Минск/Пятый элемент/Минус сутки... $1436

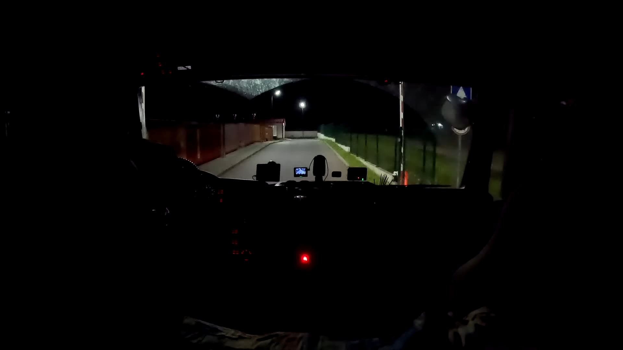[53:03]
Никого не наблюдают. Так а нафига тогда вообще этот охранник здесь нужен? Шлагбаумы подняты.
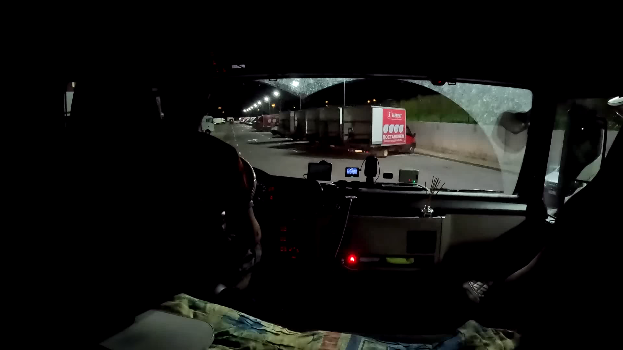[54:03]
Теперь уже точно выгрузят. Что делается, как это, как на магните. Правильно, все ихними машинами заставлено. Они свои машины грузят, загружают, загружают до фонаря. Сторонние организации.